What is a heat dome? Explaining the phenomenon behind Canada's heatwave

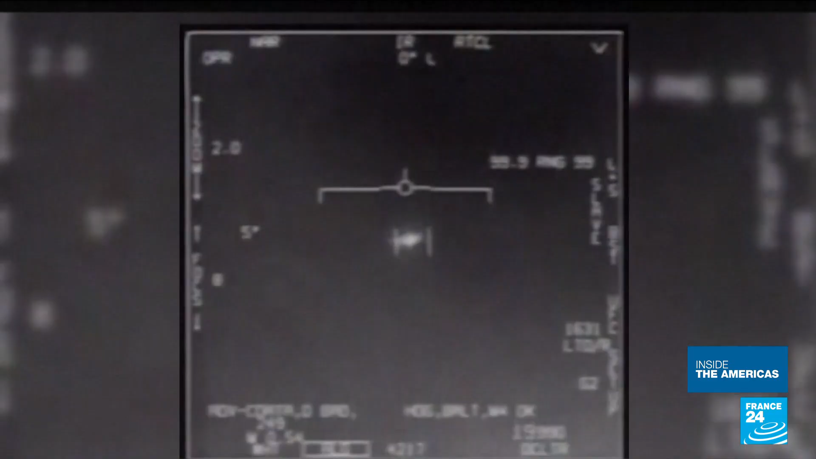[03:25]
Navy infrared footage shows one of the 144 sightings of a mysterious flying object in the Pentagon's unclassified report.